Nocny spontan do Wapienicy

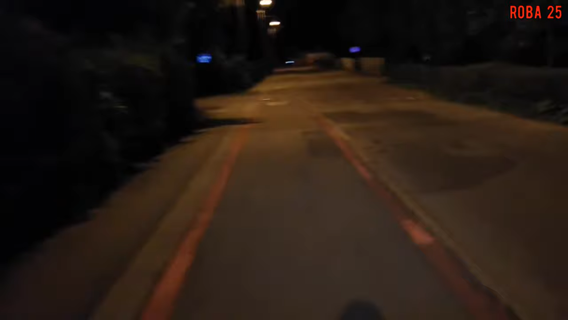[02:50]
No to to już są bielskie Aleksandrowice. Trochę z ręki to tak nieciekawie się filmuje. Ale postanowiłem jednak coś nagrać. Słuchajcie, jest 11.00 w nocy. Ale fajnie się jedzie. I nawet zadziwiony rzek jest, że ludzi spotyką kurczę tutaj. Na rolkach niektórzy jeżdżą. Na rowerach. Spacerują.
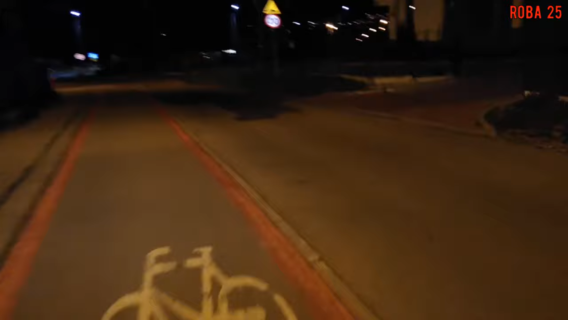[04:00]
No dobrze. Jadę na razie Wiślanym trasą rowerową. Odnoga Bielsko-Biała za brzeg. Zobaczymy. Kajnion zajada. Loda by ich zjadł kurde. Tylko, że jest problem taki, że sklepy są już zamknęte.